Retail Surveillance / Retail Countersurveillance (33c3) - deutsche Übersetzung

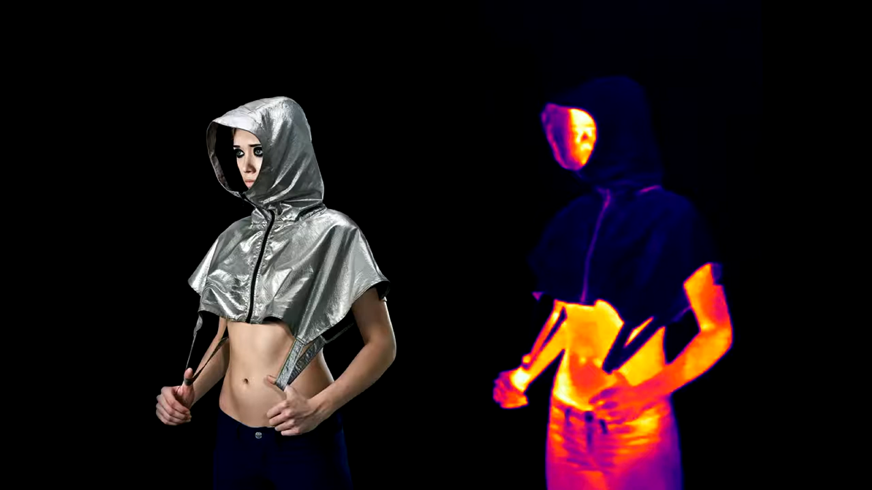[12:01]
äh, ja, grafischer Überwachung beschäftigt, nämlich, äh, ja, Thermalüberwachung, also, äh, Temperaturbasiert.
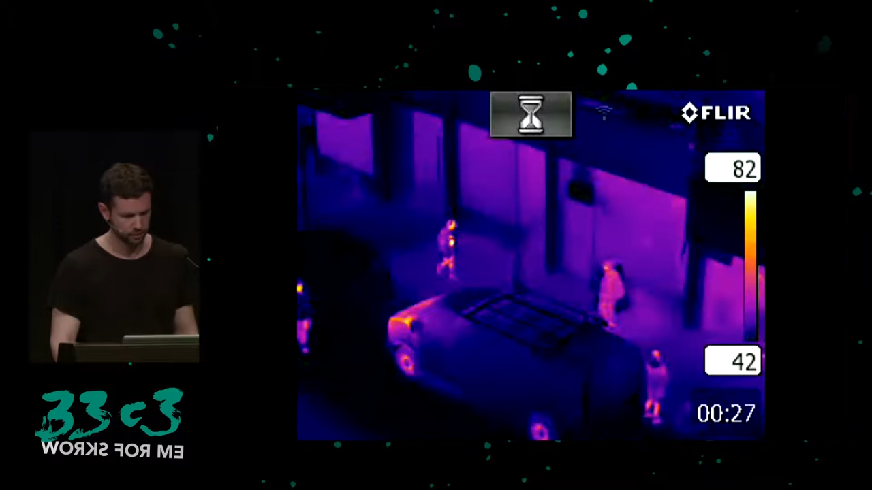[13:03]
macht man einen Unterschied zwischen Mann und Drohne im Gegensatz zu, Unterschied zum Mann und Gott. Das ist ein Test für euch.
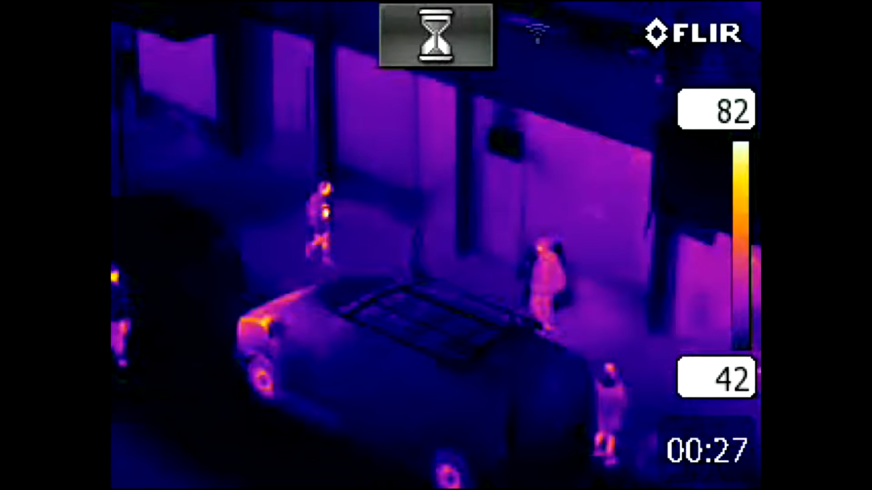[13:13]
Ihr seht das hier ganz klar. Da ist eine fünfte Person, die diese Burka trägt und die sieht man nicht. Man sieht das vielleicht nicht so gut, aber Ich werde jetzt das Animierung spielen und dann werdet ihr sehen, ohne Bewegung sieht man das gar nicht.
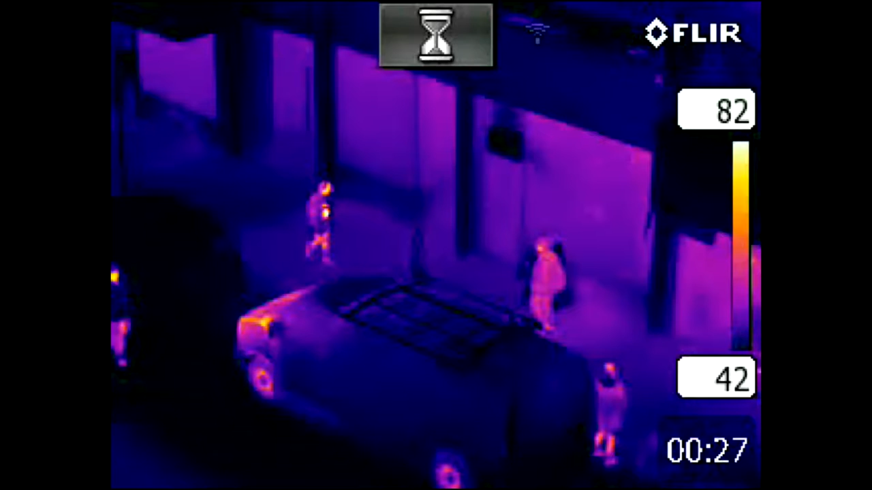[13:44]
Aber ohne, ihr seht das, die, die, die Anti-Drohnen-Burka ist so gut.
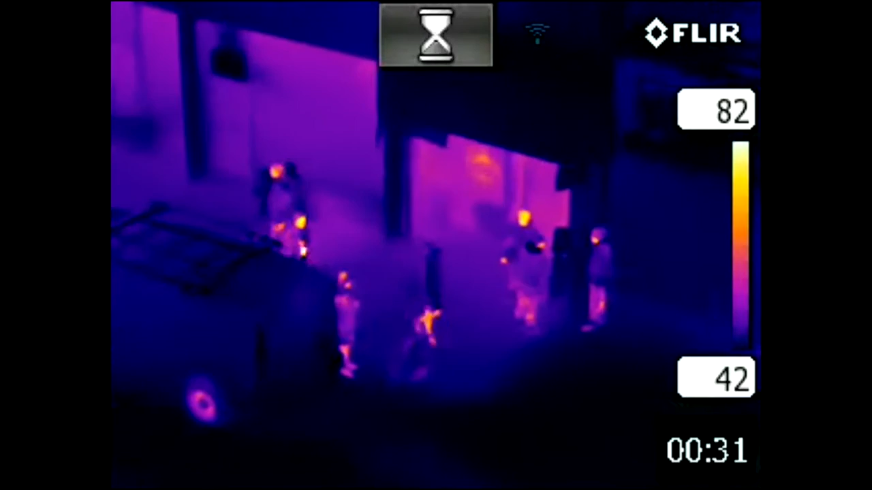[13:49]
Ja, jetzt, die Füße seht ihr, die, weil die nicht von der Burka, also es wird nicht erkannt.
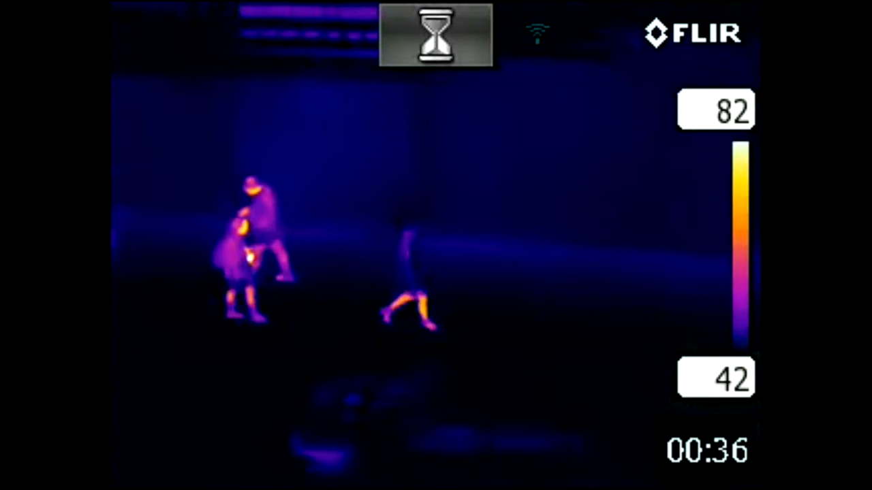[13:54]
Das, der kommt im Winter aus einem Laden raus mit hohen Temperaturunterschieden.
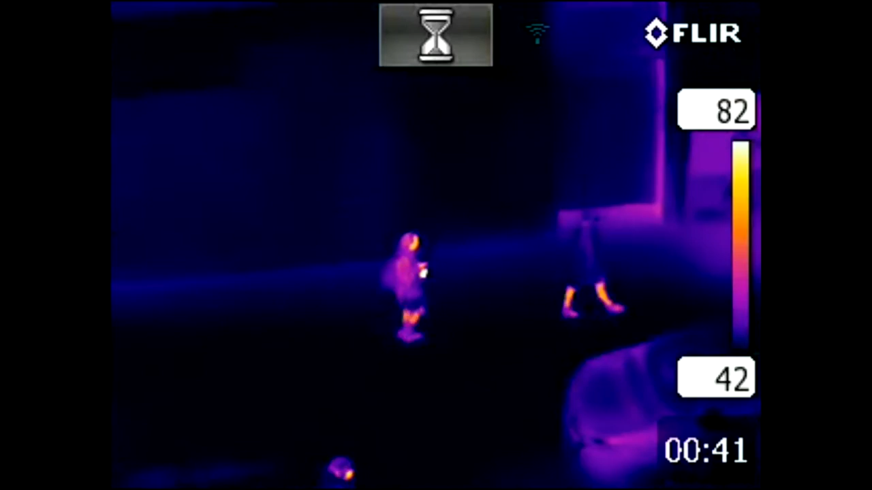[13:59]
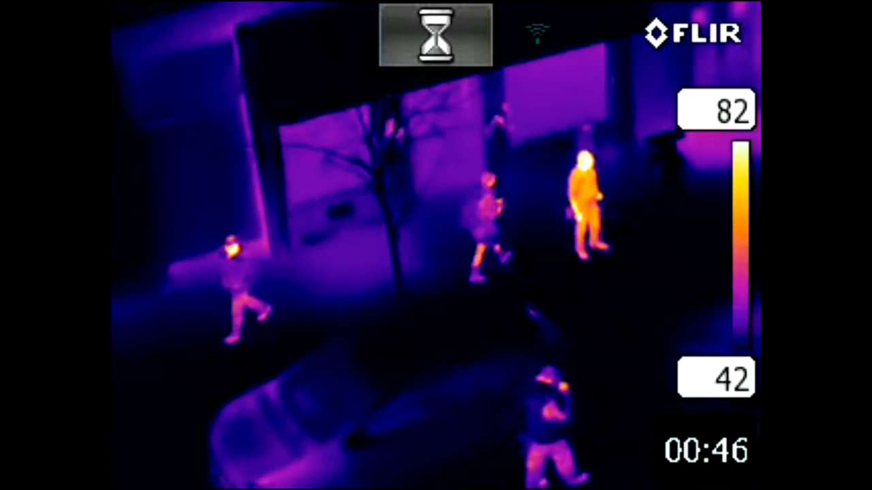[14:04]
Also, die Person, die da rauskommt, die glüht vor Infrarot, ja.